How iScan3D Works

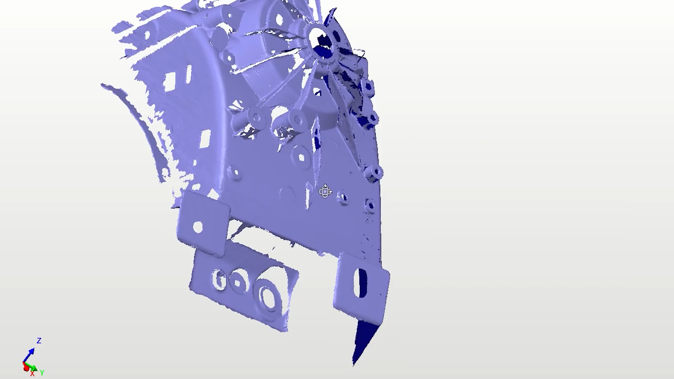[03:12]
The software uses the information from the tracker to create a point cloud mesh of the scanned part. This mesh can be used to compare to the original CAD data to ensure manufacturing accuracy or to create a new CAD model for future production.